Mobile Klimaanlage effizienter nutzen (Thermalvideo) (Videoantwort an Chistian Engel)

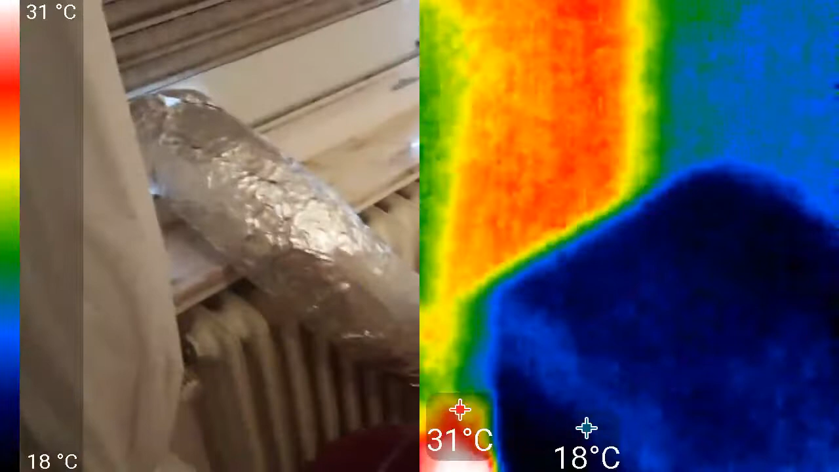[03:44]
On screen: scale top 31°C, scale bottom 18°C
26 Grad ist natürlich jetzt gesunken wir haben jetzt ein Viertel von neun das heißt ja das Gerät läuft jetzt seit 17 Uhr
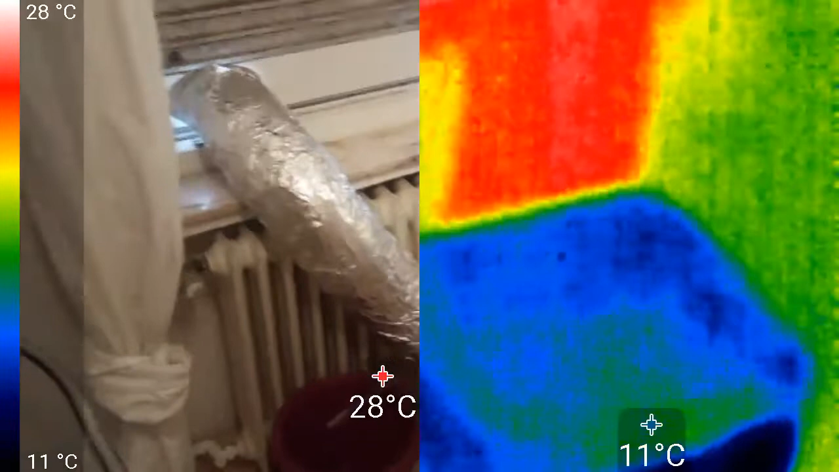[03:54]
On screen: scale top 28°C, scale bottom 11°C
und naja hier drin ist es auf jeden Fall wir können einfach mal da so die Schrankwand
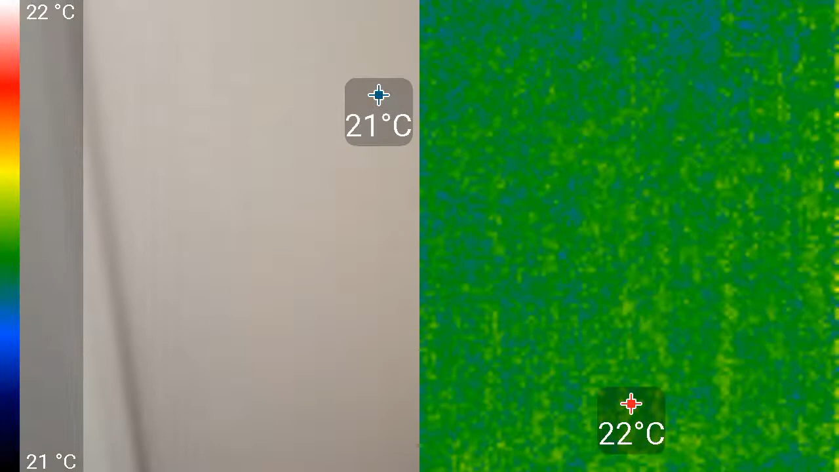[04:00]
On screen: scale top 22°C, scale bottom 21°C
22 Grad
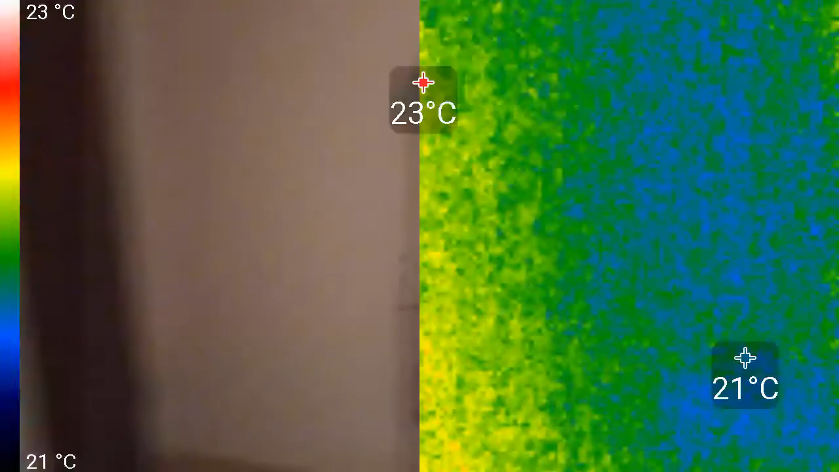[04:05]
On screen: scale top 23°C, scale bottom 21°C
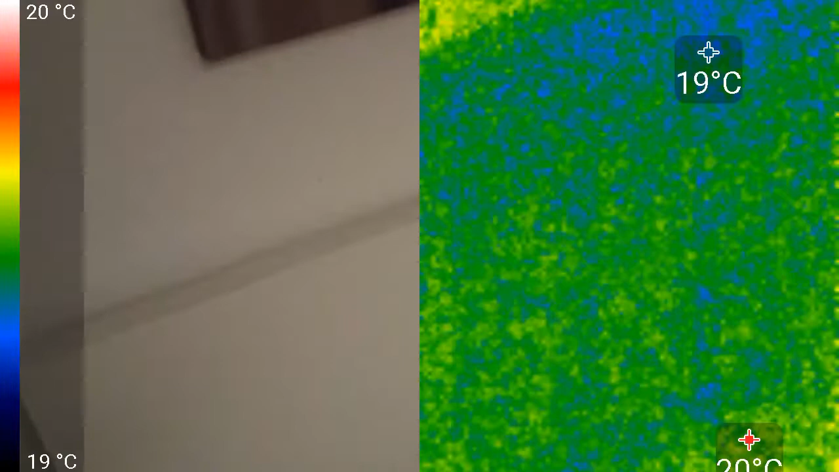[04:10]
On screen: scale top 20°C, scale bottom 19°C
dort die Wand Bettkante, Kopfkissen 19 Grad, oh das wird ziemlich angenehm da kann man gut schlafen
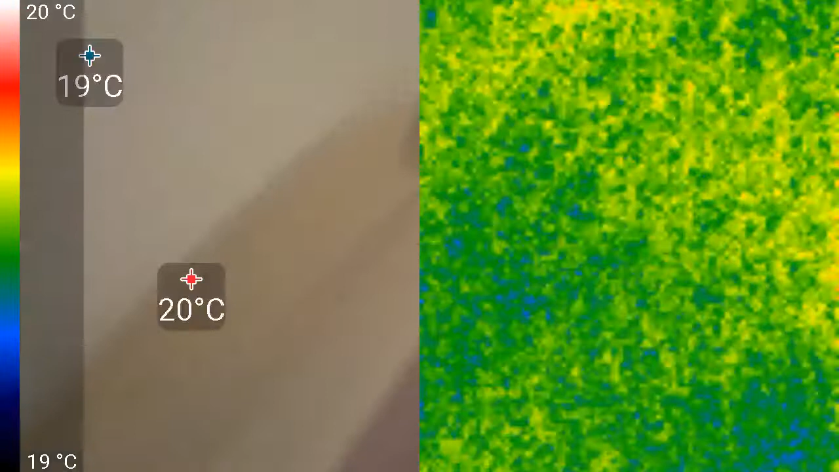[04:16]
On screen: scale top 20°C, scale bottom 19°C
Gucken wir mal oben die Halogenleuchten
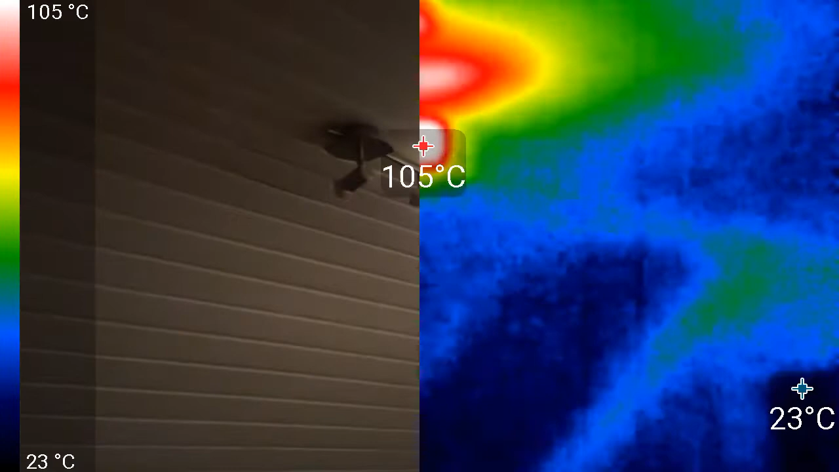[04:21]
On screen: scale top 105°C, scale bottom 23°C
oh die sind ganz schön warm ja
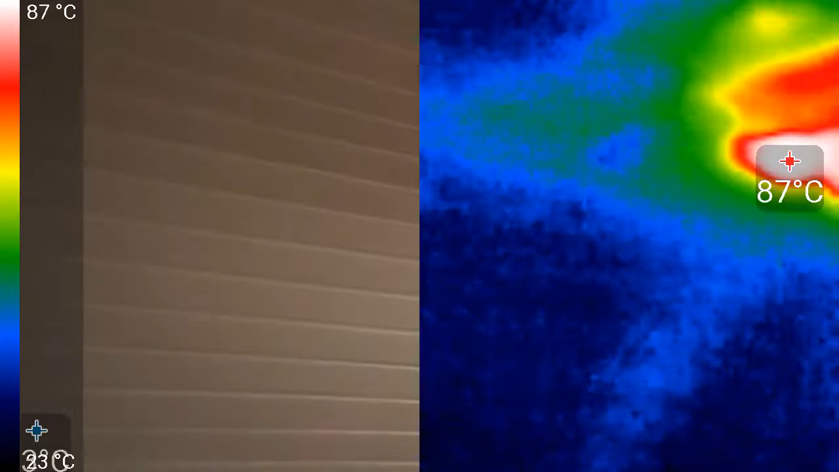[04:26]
On screen: max 87°C
wird man ja auch erwarten und hier kann man jetzt auch mal an der Deckendämmung sehen wo die
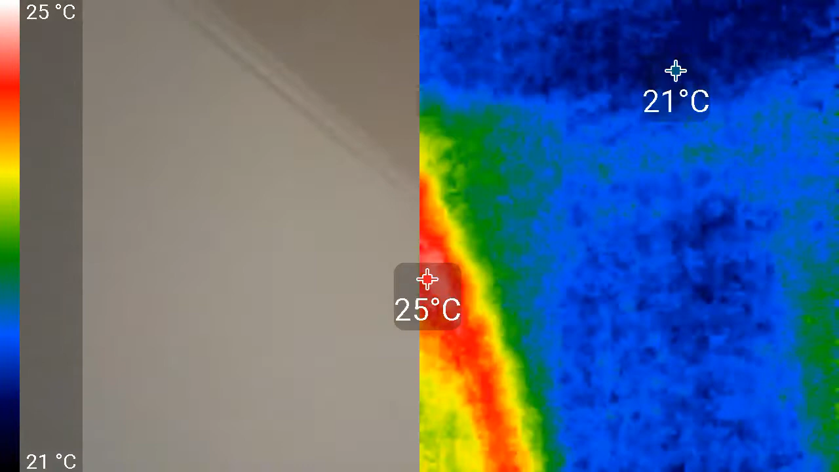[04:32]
On screen: scale top 25°C, scale bottom 21°C
Wärmebrücken sind oh da an der Kante da kommt Wärme rein gut aber das sind Dinge da dran kann ich nichts ändern an
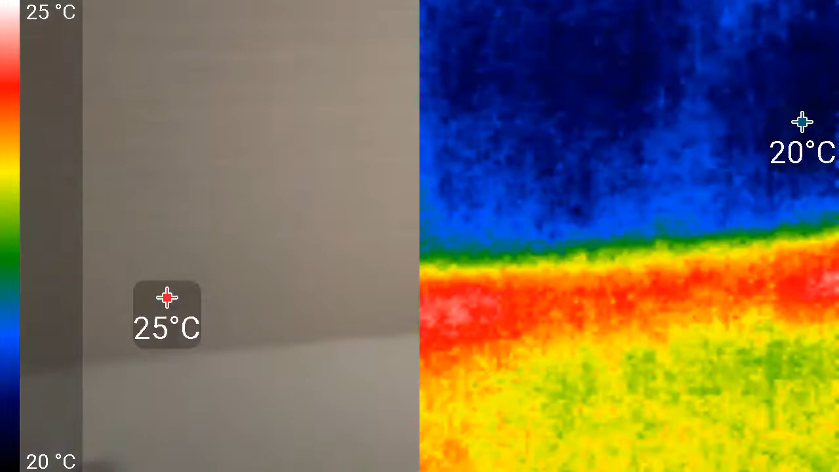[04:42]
On screen: scale top 25°C, scale bottom 20°C
der Dachisolierung da hinten auch der Fernseher der ist im Moment kalt oh dahinter die Wand
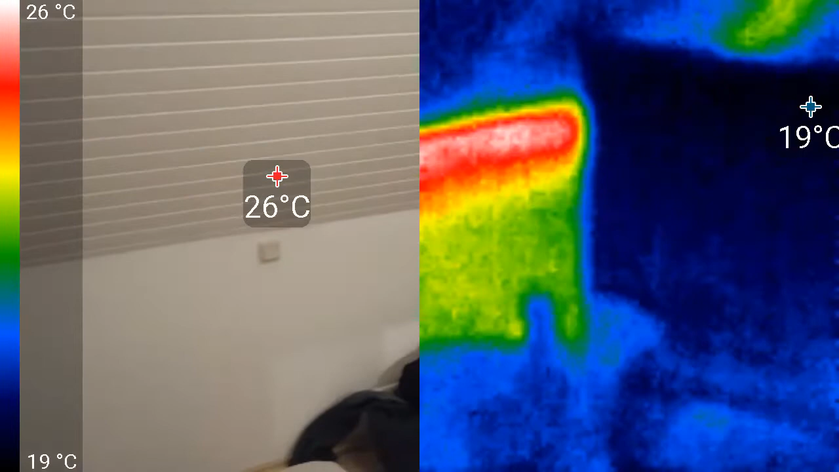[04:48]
On screen: scale top 26°C, scale bottom 19°C
da ist auch eine Wärmebrücke oder im Winter eine Kältebrücke
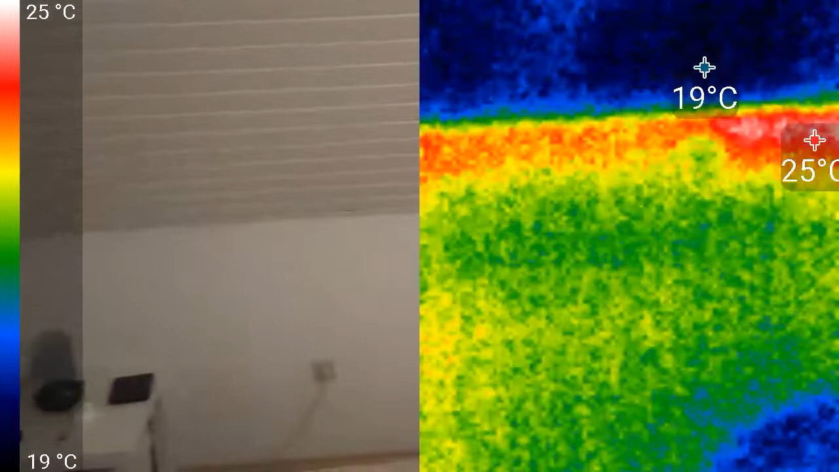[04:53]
On screen: scale top 25°C, scale bottom 19°C
der Wand entlang ok kann ich alles nicht ändern so hier mal
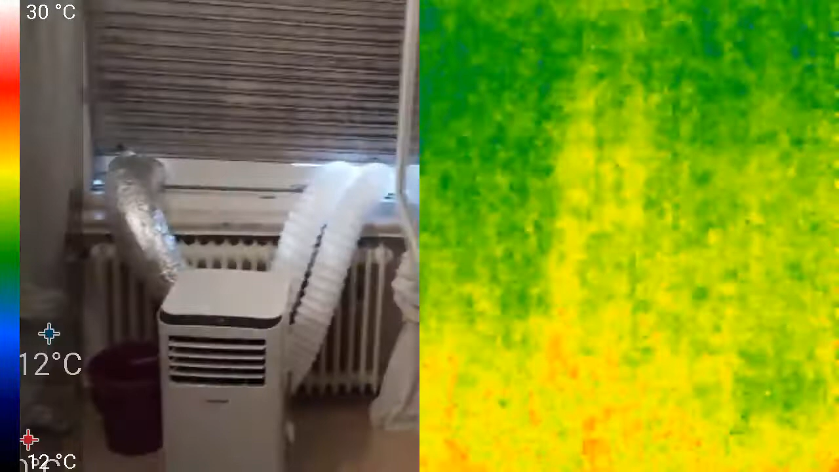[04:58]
On screen: scale top 30°C
Klimagerät
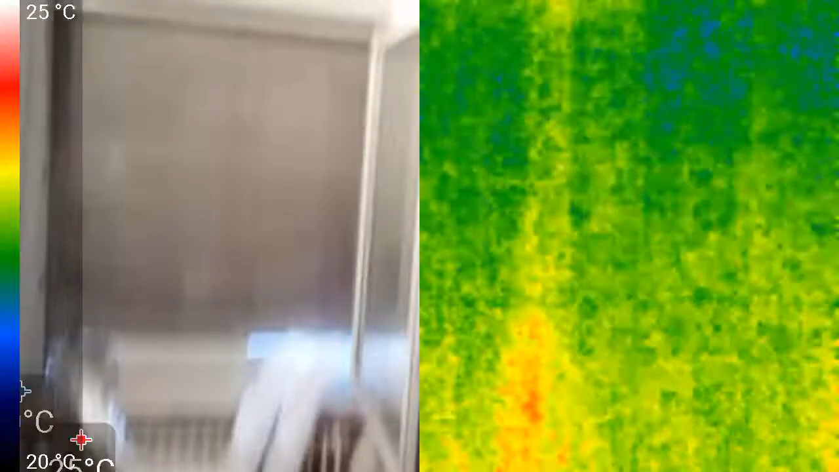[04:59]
Entschuldigung
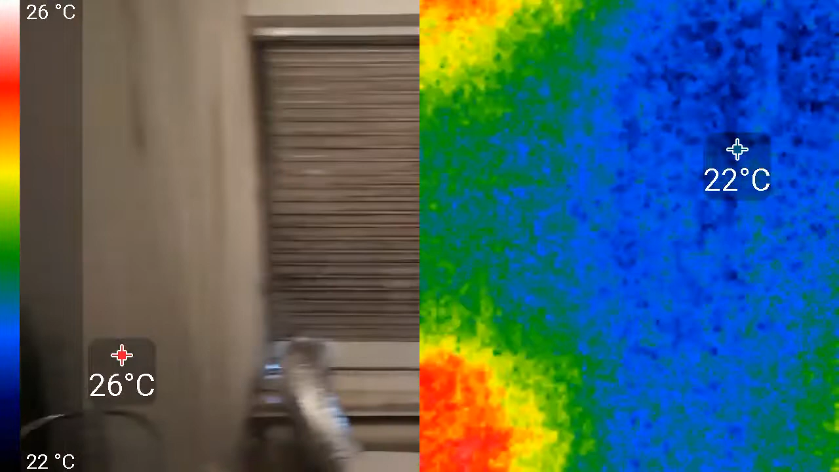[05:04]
On screen: scale top 26°C, scale bottom 22°C
Rollladen Jalousie oder wie man es immer nennen will warte mal da kann ich den Fokus noch ein bisschen umstellen von der Wärmebildkamera ja
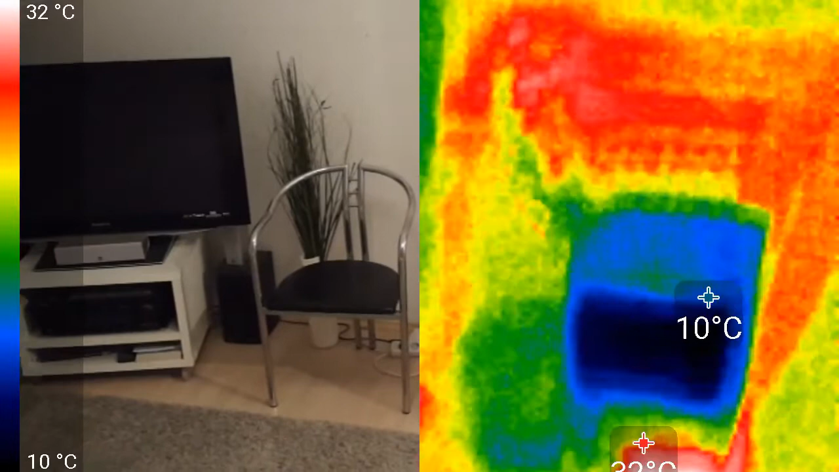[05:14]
On screen: scale top 32°C, scale bottom 10°C
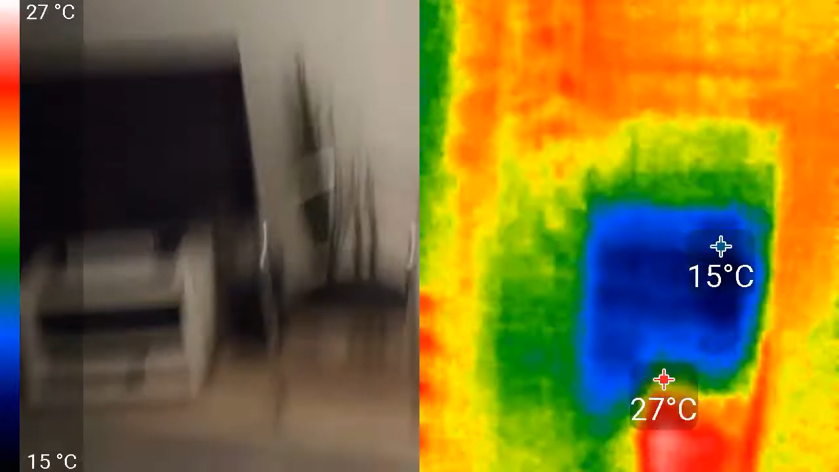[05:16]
On screen: scale top 27°C, scale bottom 15°C
so da sehen wir ja der Vorhang ist am kühlsten mit 21 Grad das heißt es ist ungefähr die Raumtemperatur die wir im Moment haben
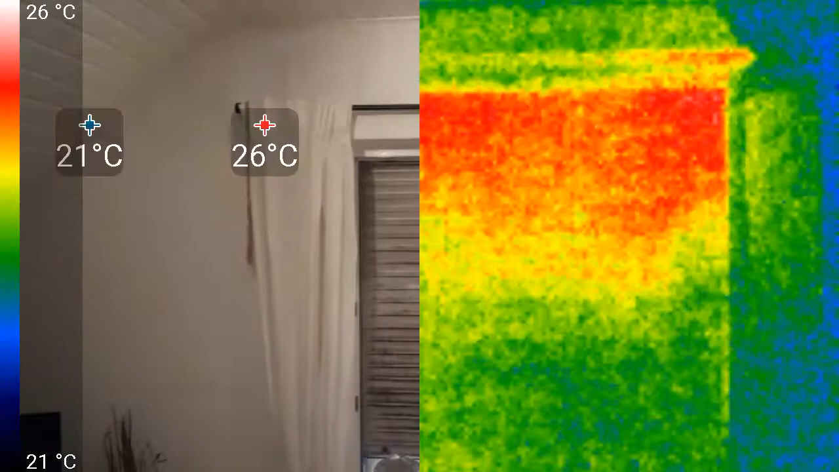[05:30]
On screen: max 26°C, scale top 26°C, scale bottom 21°C
man sieht natürlich kommt da durch den Rollladen Wärme rein ja jetzt haben wir da oben eine Ecke 26 Grad ist nicht so toll könnte man noch was tun